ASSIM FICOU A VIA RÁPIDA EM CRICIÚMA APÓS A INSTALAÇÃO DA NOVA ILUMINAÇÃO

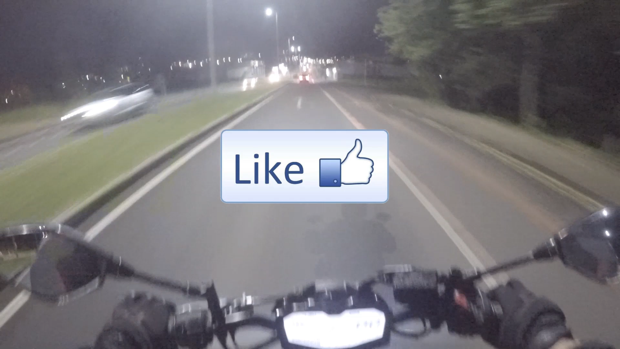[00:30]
teve uma nova obra aí
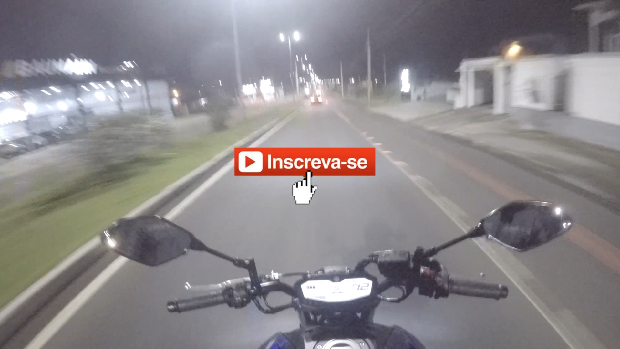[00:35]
que vem melhorando aí a nossa travessia ali na parte da noite, que é aqui na Via Rápida.
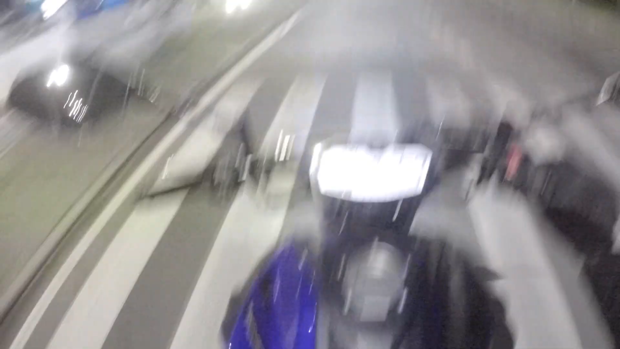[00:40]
Quem é de Criciúma, Araranguá região, sabe bem que a Via Rápida aí foi uma via que foi construída há alguns anos aí para agilizar a ida do pessoal da BR até Criciúma,
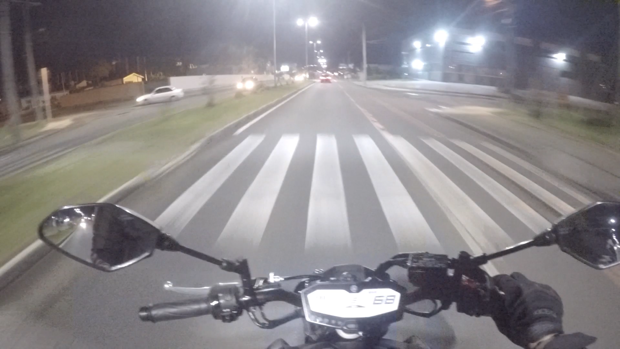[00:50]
que antes os trajetos ali eram muito demorados, tipo, pista única, era ruim para ultrapassar e demorava muito. Então o governo criou essa questão da Via Rápida, e realmente é uma mão na roda.
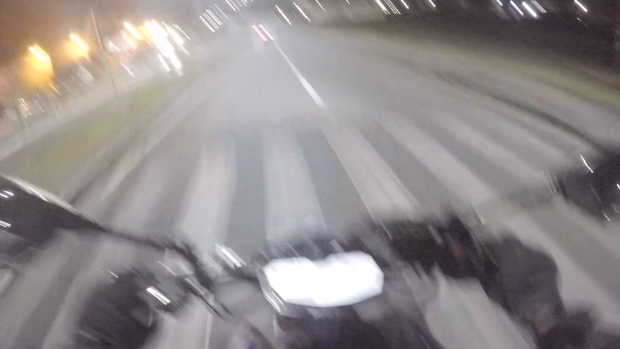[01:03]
E agora, recentemente, foi instalado esses postezinhos, tá ligado?
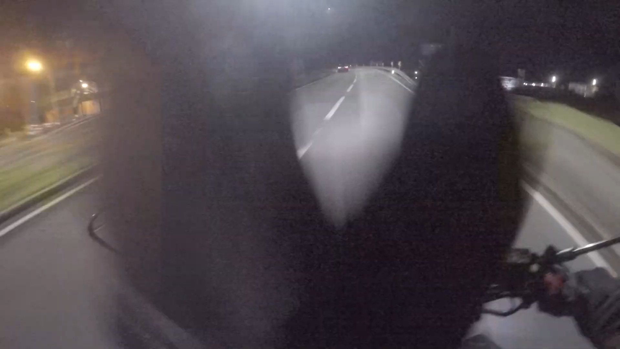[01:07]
Praticamente o percurso todo, tá só lá no começo que ainda tá sem, mas imagino que eles vão botar também. E cara, melhorou demais, além de ter ficado bonito, tá ligado? Eu imagine com a imagem de drone ali, fica bacana pra caramba. E eu vou trazer pra vocês aí na íntegra como que ficou ali. E já curte aí, deixa o likezão, você que é de fora e não conhece Criciúma, essa é a Via Rápida. E se é daqui da região também, se inscreva aí pra estar fortalecendo a gente, canalzinho de Araranguá, crescendo cada vez mais, beleza, pessoal? Então, bora pro vídeo aí.